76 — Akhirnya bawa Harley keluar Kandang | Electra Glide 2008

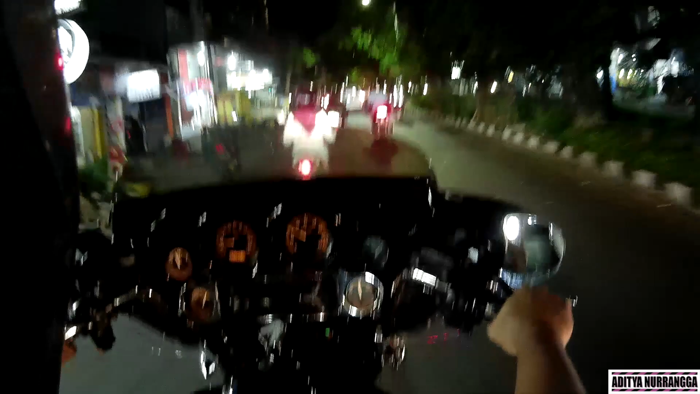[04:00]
Sampai go to the song Ya, situasi hari Apa aku ini Hari Senin ya Dulu Pak gak bawa jam juga Situasi hari Senin Kondisi gresik ya Rame lanjir Ya, macet-macetan ya Kok bagus Bahwa ini langsung macet Gini ya Bagus sekali Operasi kah?
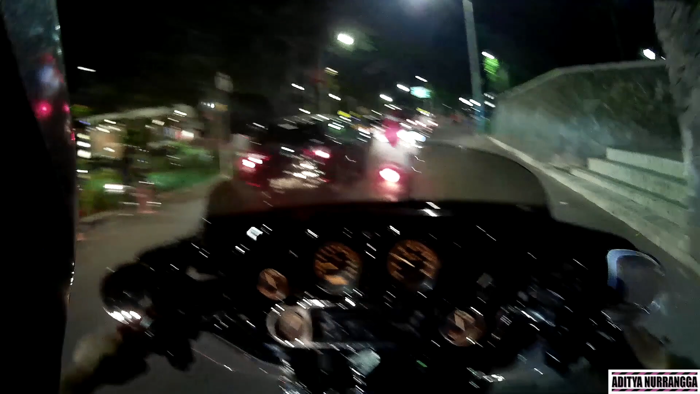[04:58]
Ya Gak ada apa-apa ya Mac di juga Gak macet Terus tadi padat Kenapa?
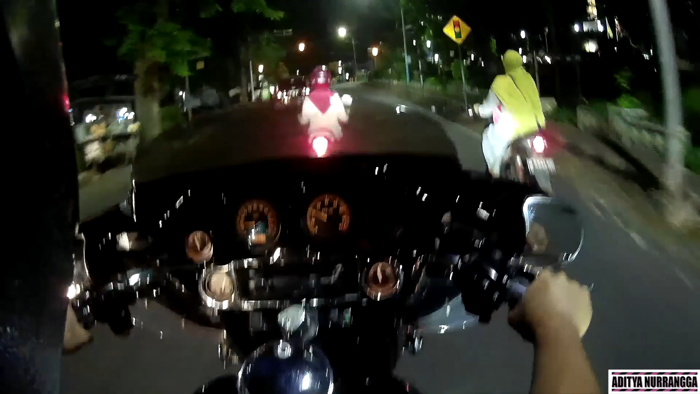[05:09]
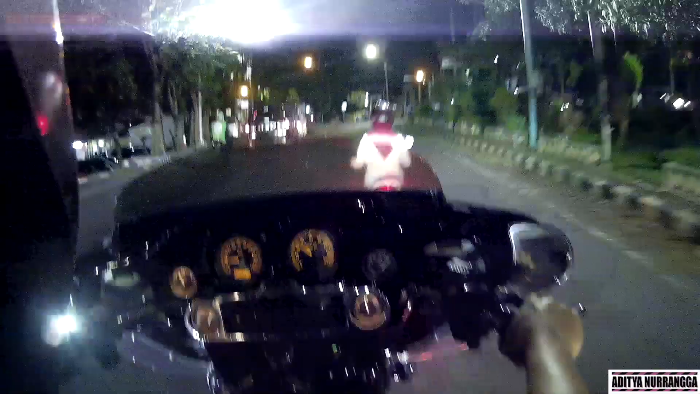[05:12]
Tidak jelas sama sekali Oh mbaknya Di foto dong saya
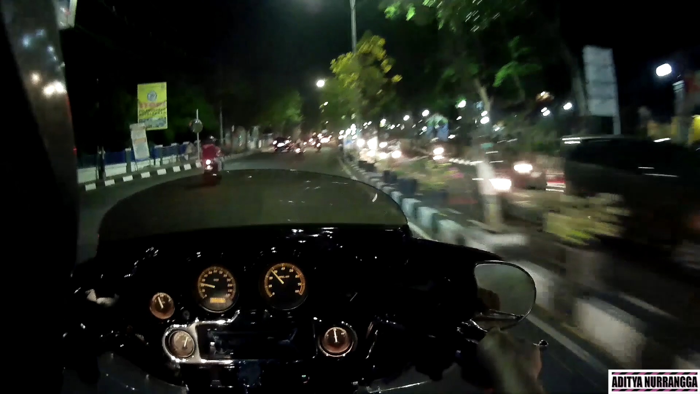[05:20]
Ngantai Pasti kalian ngira Saya bakalan ngebut ya Ya, gak lah Saya ini kalau pakai motor kayak gini Itu enaknya Nyaman ya Karena jalanan disini Gak kayak jalanan di Kota-kota lain Gresik itu Jalannya Padat
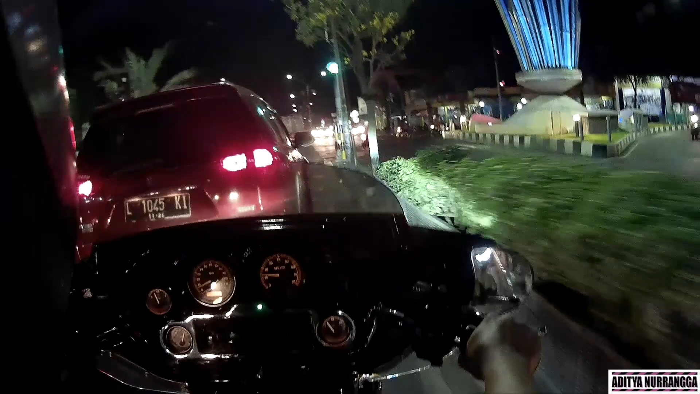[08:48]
Rame sekali jalanan sini udah deket-deket rumah ini Iya ayo ayo ayo Lawan kulkas kampung ya pinggir